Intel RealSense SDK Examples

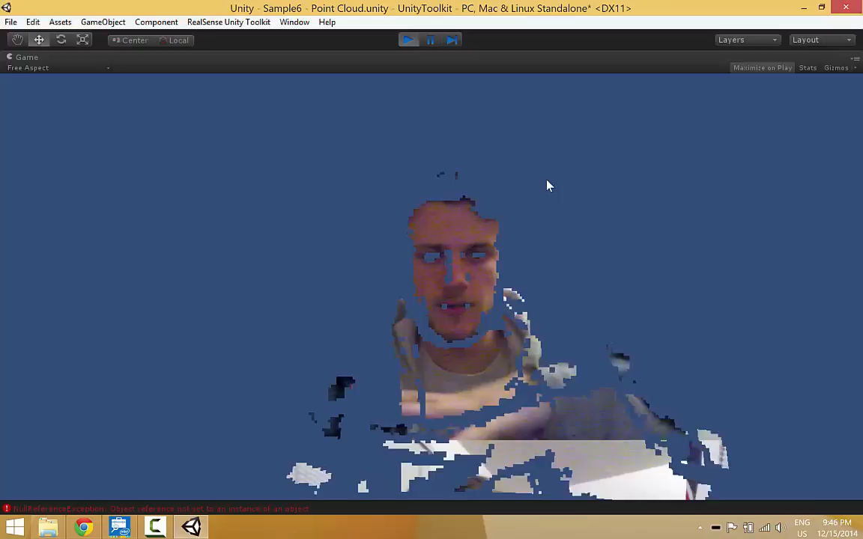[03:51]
So you can kind of see my eyes right there at the bottom.